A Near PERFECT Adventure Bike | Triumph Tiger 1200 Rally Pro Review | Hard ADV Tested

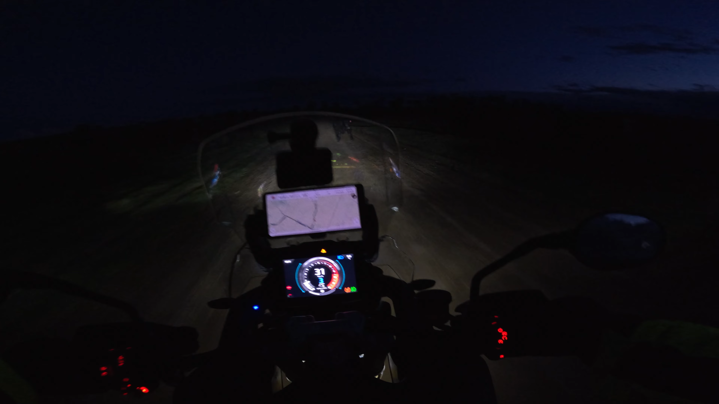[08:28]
just a bit more power I did some night riding and I thought oh I wish the high beam had a bit more oomph and also